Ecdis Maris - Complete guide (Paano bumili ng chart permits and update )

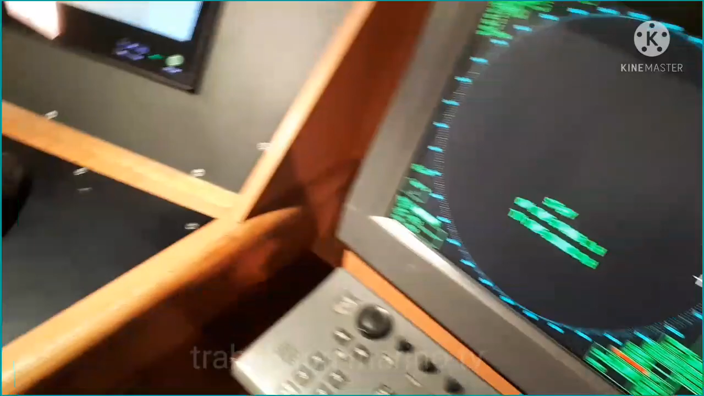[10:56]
Okay. So ngayon ito po yung makikita natin sa ating slave ECDIS.